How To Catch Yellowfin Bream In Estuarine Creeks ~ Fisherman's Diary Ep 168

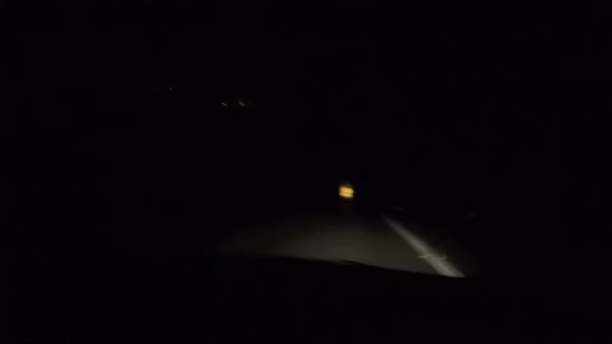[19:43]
A truck has totally exploded. Wow. I can't believe that.